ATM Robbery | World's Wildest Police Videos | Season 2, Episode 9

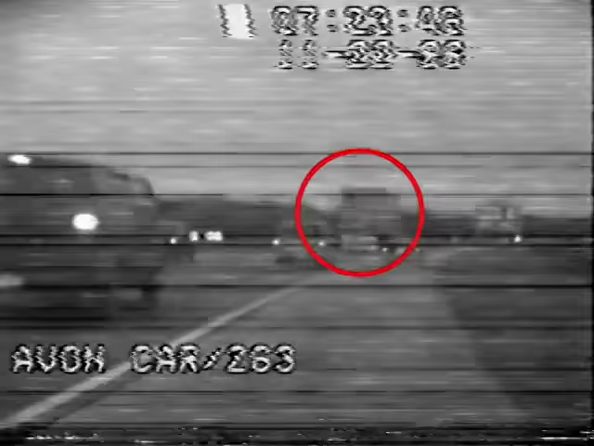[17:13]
The sheer size of the big rig forces him off the road and hubcaps go flying. Straight toward the patrol car. All the officer can do is hold the road and take the hit.
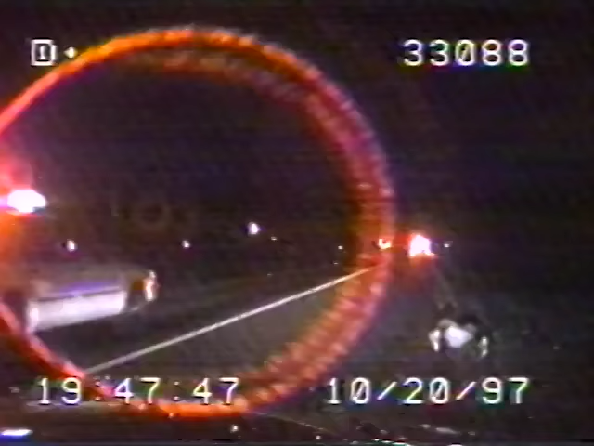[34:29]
Rockwall, Texas. When Deputy Havens pulls over this car for a broken light, he's playing a hunch. Now he's about to find out how accurate his intuition is. How you doing, sir? How you doing, sir?
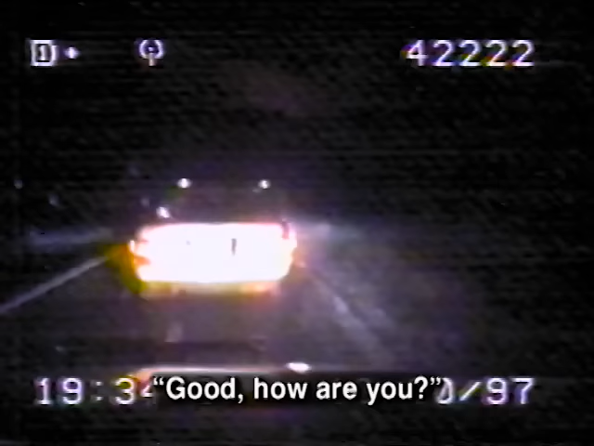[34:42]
How you doing? When the driver gets out, the officer gets a whiff of something illegal.
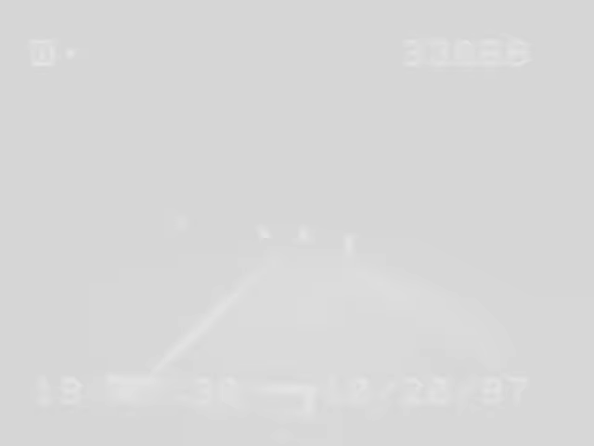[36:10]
Meanwhile, backup arrives. Havens has the suspect cuffed and tells the others to arrest the driver. I got one by my car up there still.